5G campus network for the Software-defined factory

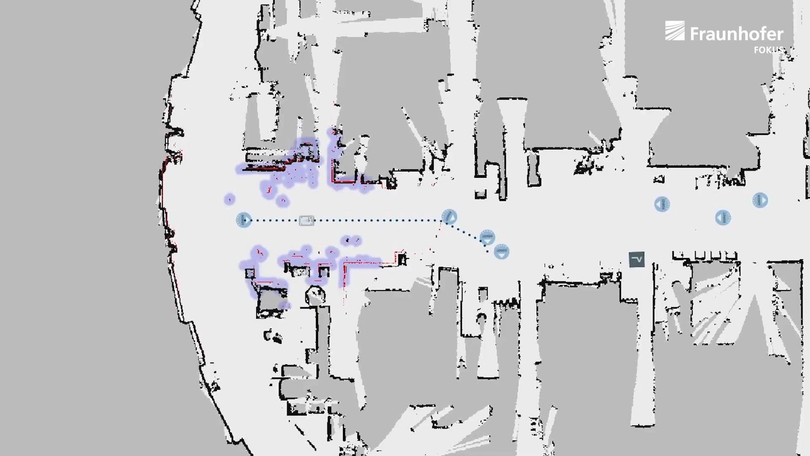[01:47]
Sophisticated algorithms on the Edge Cloud use this data to determine the position of the vehicle in the workshop, detect obstacles and determine an optimal path to the target position.